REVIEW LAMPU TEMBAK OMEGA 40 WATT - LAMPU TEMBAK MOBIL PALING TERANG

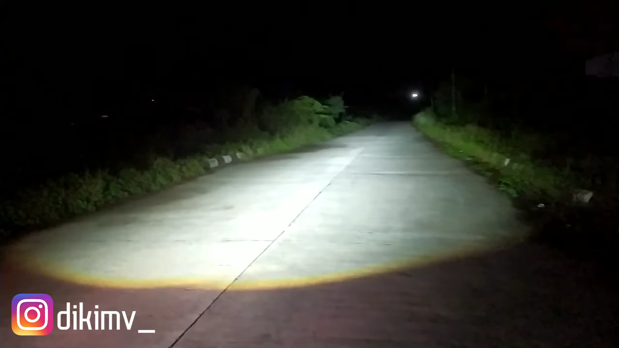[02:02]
Tuh terang banget coy Tuh terang
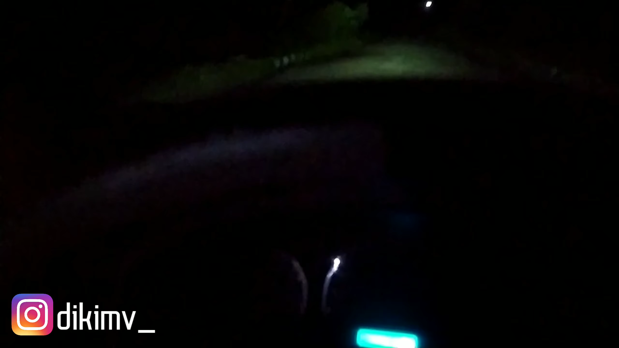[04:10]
Dan ini Kalau di luar Waduh Gimana kalau kalian tuh Kaca mobil kalian bening Alias gak ada Kaca film Auto nyaman banget Buat kalian pake Coba om layak Sekali lagi ya Kita lihat Ini aku agak jauh dari mobil Biar Kelihatan seberapa jauh Seberapa gila lampu tembak On